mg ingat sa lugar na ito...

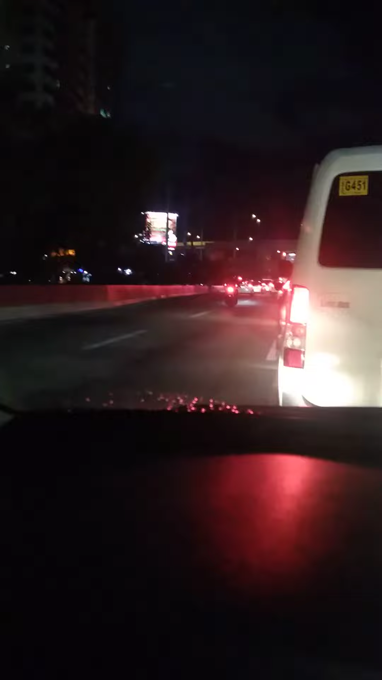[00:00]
So magandang gabi Share ko lang sa inyo itong area dito sa may coastal mall dito sa paglapas ng dating Uniwide yung sa may gilid, yung sa may canto ng Jolli basta kung galing pa ng baklaran bago dumating ng coastal mall dati itong area dito madilim to stoplight dito bago mag stoplight ingat kayo dito yung mga nagkukumut guys dahil merong